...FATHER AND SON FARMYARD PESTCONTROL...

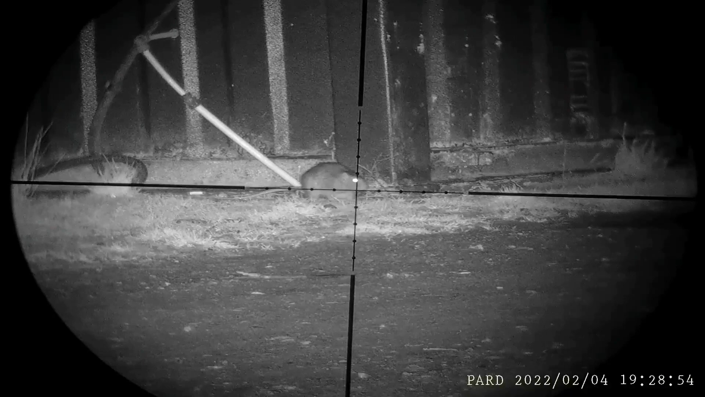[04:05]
and I completely miss. Well, that's a good start, isn't it?
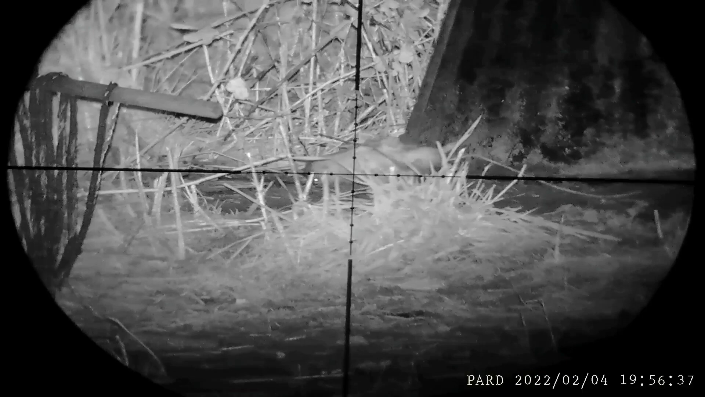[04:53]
Right, that one did take my patience a little bit.
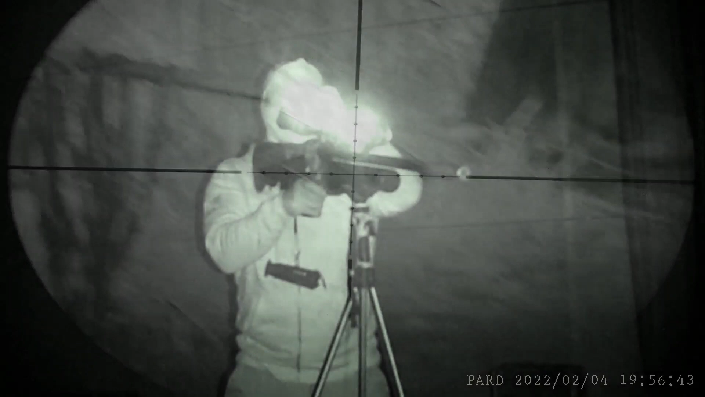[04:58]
I've been waiting around for about a good minute for that one to pop out, but when he finally did, I took him out with a nice headshot.
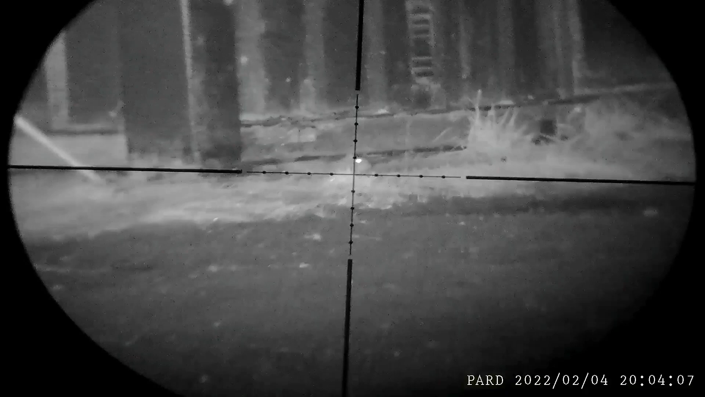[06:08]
Right, I've noticed there's quite a lot of rats coming out from the container. This is where I think there's a big rat nest.
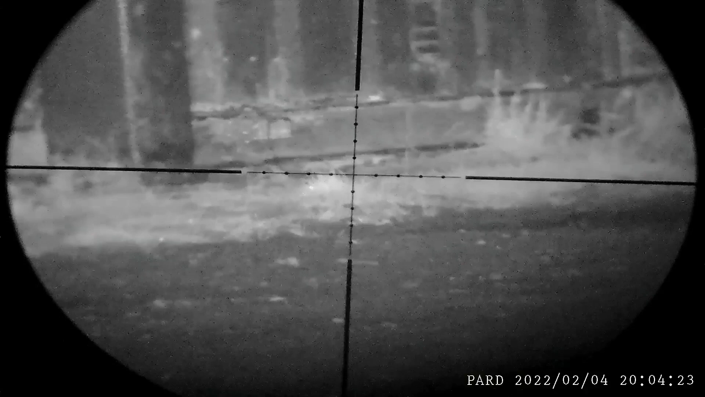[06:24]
They're not really giving me a nice clean line of fire. Because when I'm shooting them, they're sort of going back underneath the
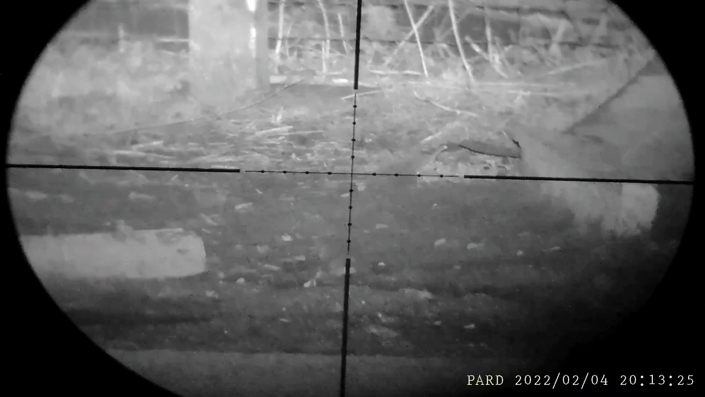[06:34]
container, which will make a bit of a problem for later on when I go to retrieve them.
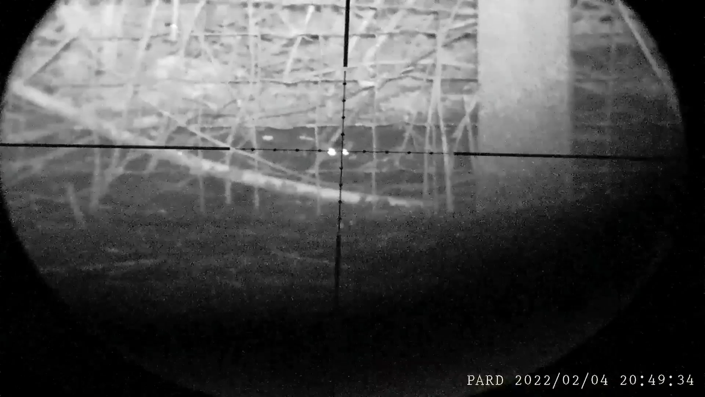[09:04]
Right, I'm going to call that the last rat of the night.
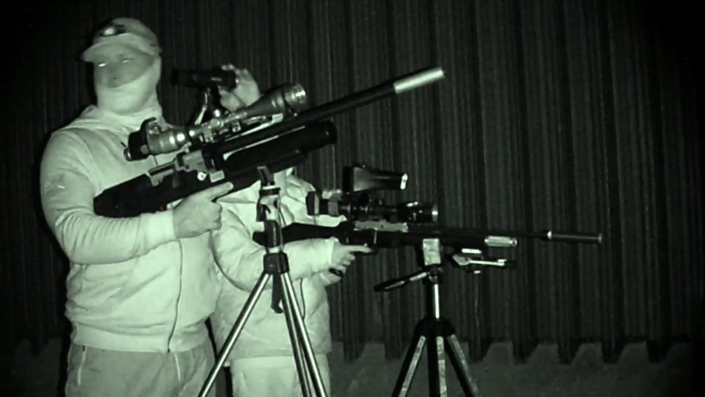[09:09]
There is still a lot more rats out there, but we're leave them for another night.